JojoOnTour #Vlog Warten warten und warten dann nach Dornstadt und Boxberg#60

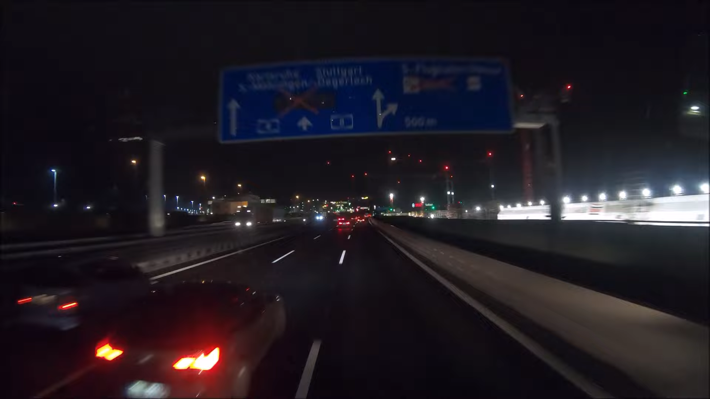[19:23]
Stuttgart, Flughafen. Das Licht vom Tower, da siehst du schon, wer weiß, wie weit vor Stuttgart. Zumindest nachts. Bosch. Ja, alle Fahrzeuge von Bosch.
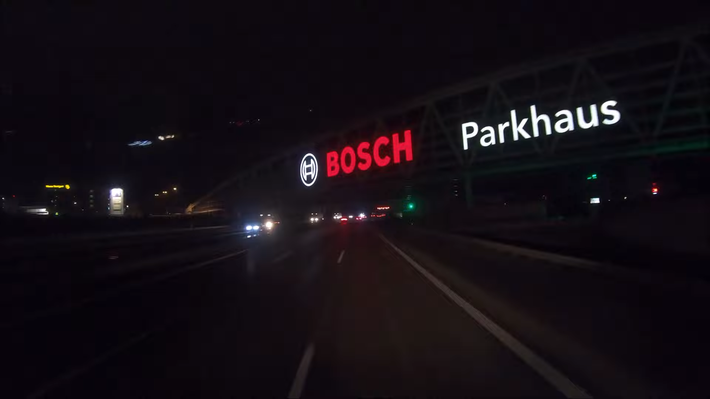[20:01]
irgendeiner Umzugskiste. Auch nur noch Baustellen hier.